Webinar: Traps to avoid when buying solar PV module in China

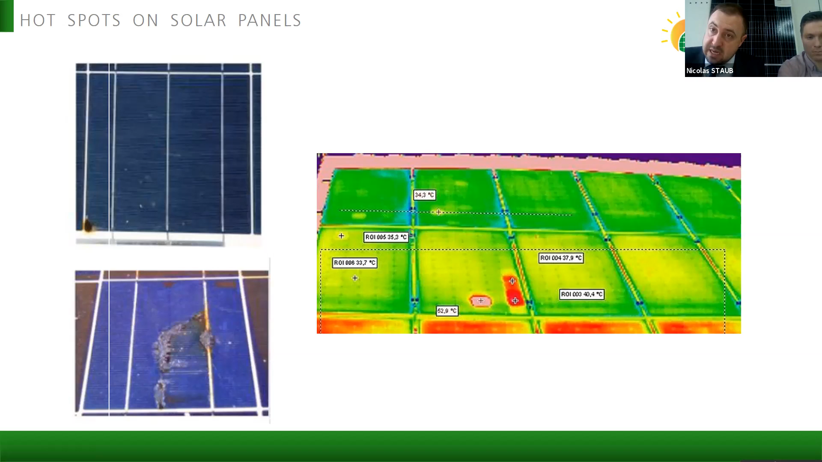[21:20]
and which you can see on the right picture, hotspot in your solar farm. So, that's why paying attention to those details up front is more important than discovering when it's too late in your lens.